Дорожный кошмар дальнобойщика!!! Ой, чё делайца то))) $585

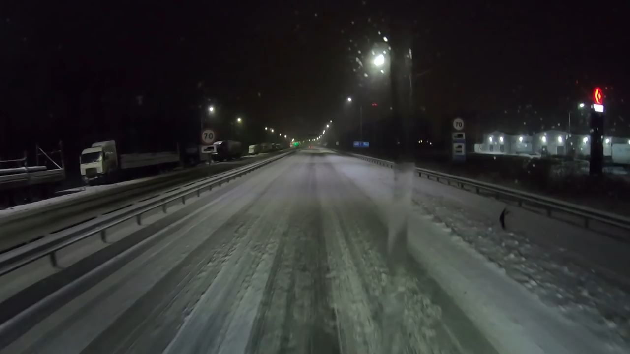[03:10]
Впереди на Катю дорога-то интересная, там подъемы. Чтоб там не поприлипать на этих подъемах.
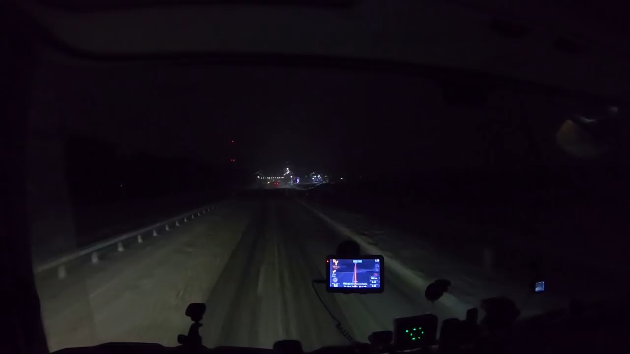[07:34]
Смешное из всей этой затеи, вернее, не смешное, а такое прикольное. Это не столько ветер, ой, снег, сколько шквалистый боковой ветер. Все, вот, не хотел щетки трогать, они сами тронулись.
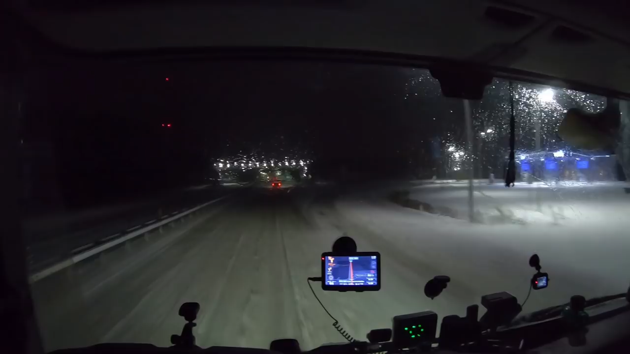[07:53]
С правой стороны просто боковой такой. Машина уж с 22 тоннами на бок наклоняет. Короче, развлекаемся мы тут, как можем, с утреца. Вот здесь видно, дорожники недавно прошли.
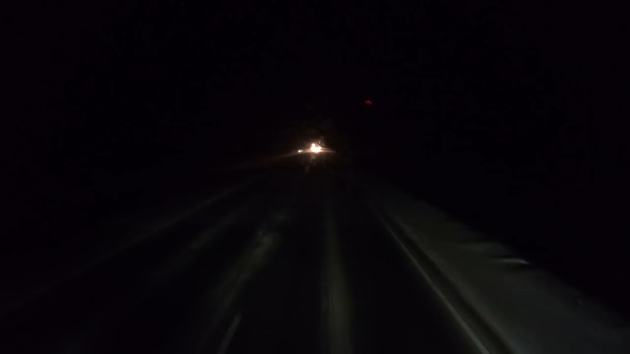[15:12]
могло просто сдуть такие ветром. Ну, раз грузовик стоит, то, наверное, ну, видите, он пожарник, он просто на коньках катается.
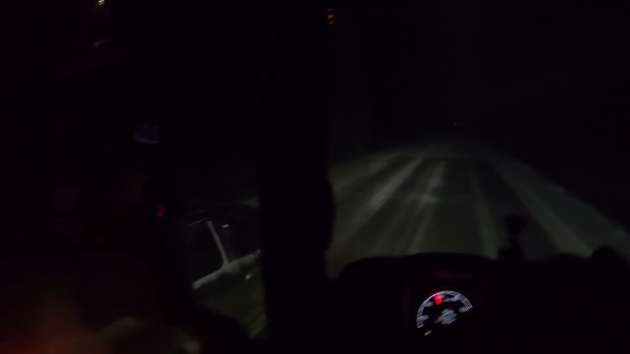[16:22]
Ну вот я про УАЗики-то что говорил? Вот видите. Ну, чего нет, он-то тяжелый, еще к земле прижимает хорошо. Е-мое, дальний надо выключить, на дальнем иду. Извиняюсь. А этот, видите, прицепчик, там бусик небольшой, и прицепчик за ним. Что, прицепчик парус. Запросто прицеп утащило в 3 секунды. Но он не лег.